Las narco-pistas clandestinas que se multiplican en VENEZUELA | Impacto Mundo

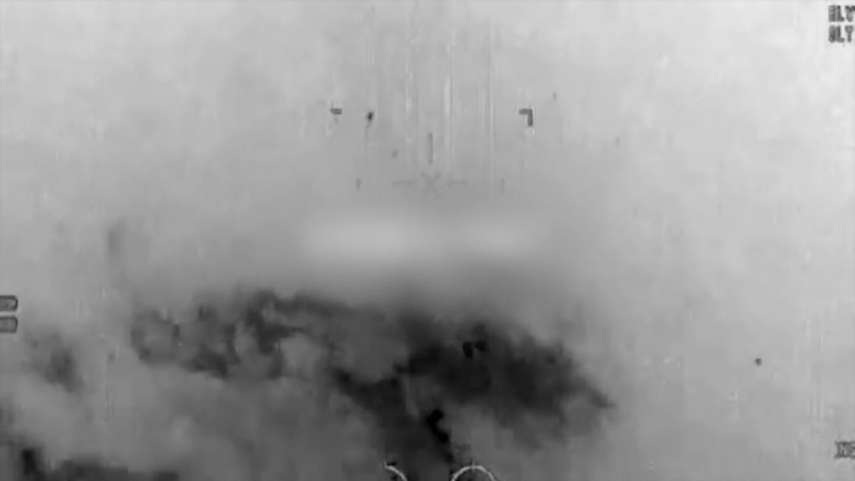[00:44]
Su fuerza aérea, a través del sistema de defensa, detectó el avión ilegal Hawker 800 saliendo desde Venezuela hacia Centroamérica,